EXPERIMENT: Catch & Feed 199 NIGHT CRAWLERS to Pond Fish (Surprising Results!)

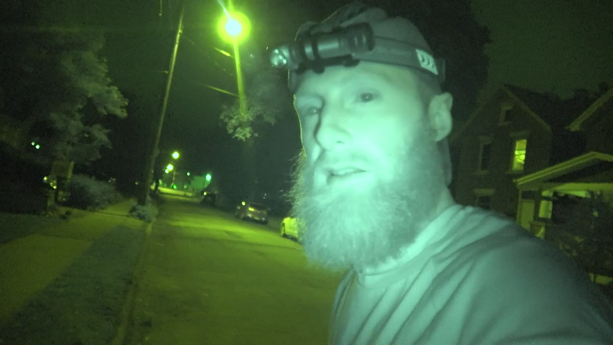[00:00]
since i'm out here i wanted to show you guys how i get my worms it's really easy we used to run a worm picking business when i was a kid two bucks a dozen by the end of the summer we had stacks of two dollar bills back when canada
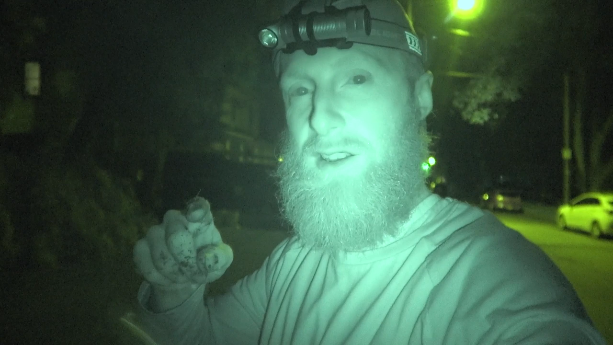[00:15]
used to have two dollar bills here's another one right there i don't know if you can see that one right
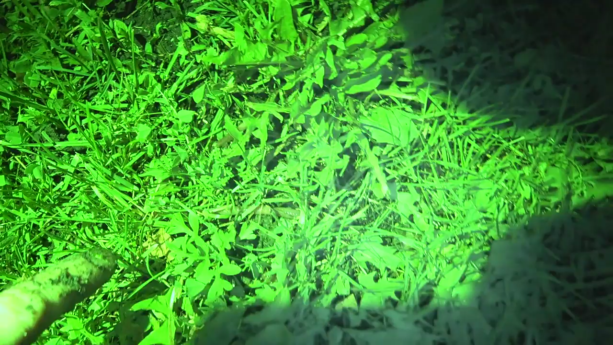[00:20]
here oh i went the wrong way so he went in oh look that's something really special that's a breeding pair they're gonna separate
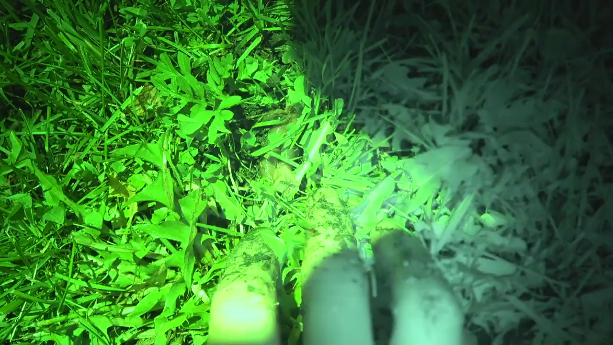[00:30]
they're not gonna like the camera they're not gonna like me prodding around but there's actually two connected together oh they just separated his hole's over here so plug up his hole he can't get out and we'll flip him over and then we'll grab him there you go he wants to hold on too and then he's gonna tire out
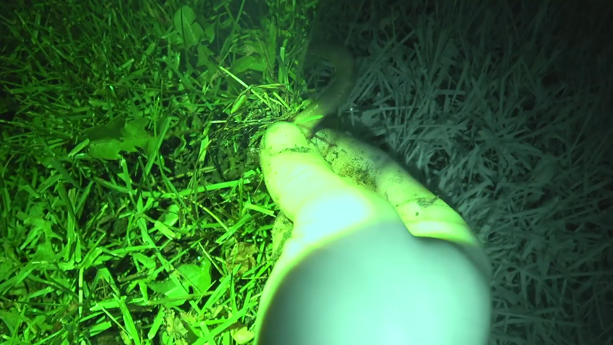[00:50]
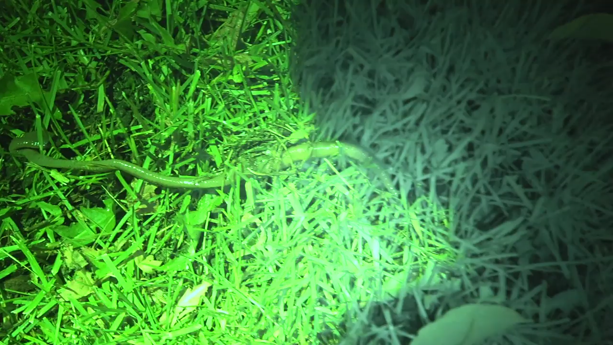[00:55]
and once he gets out of his hole he's doomed he can't go anywhere and he doesn't even know where his hole is even if we tried to put him
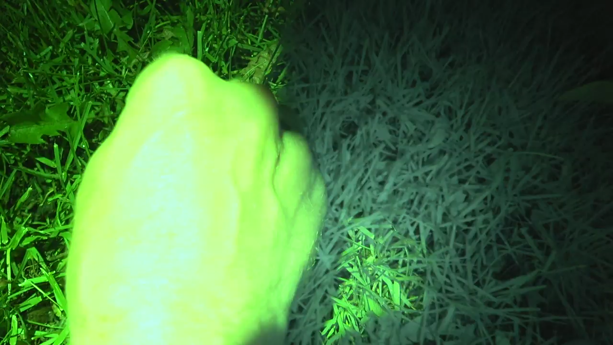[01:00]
back in the hole there's another one look how big these worms are
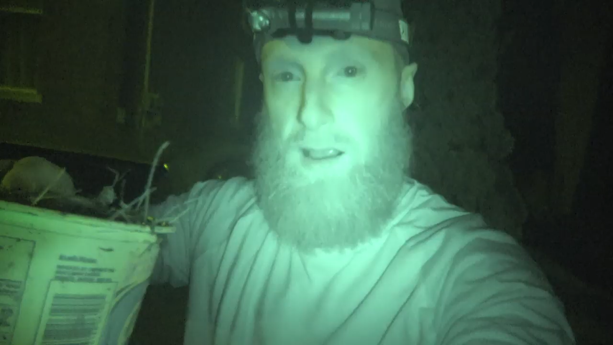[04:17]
all right guys i got my full cool whip container
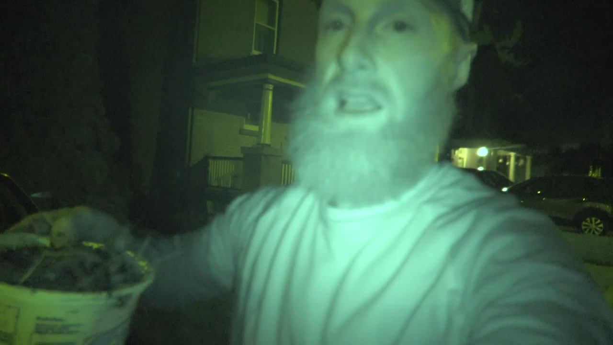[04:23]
tomorrow i'm gonna zip out to the fish pond and we're gonna see how many worms we have and we're gonna feed every single one of these worms to clark